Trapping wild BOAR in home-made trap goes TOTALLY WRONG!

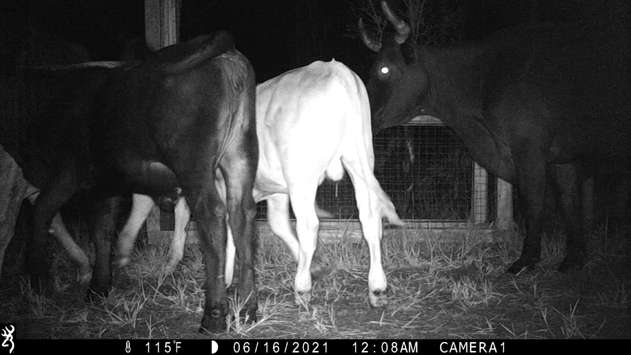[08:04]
All right, so I just looked at the trail cam video, and it looks like the cows beat the hogs here, played with it to the point that it just set it off.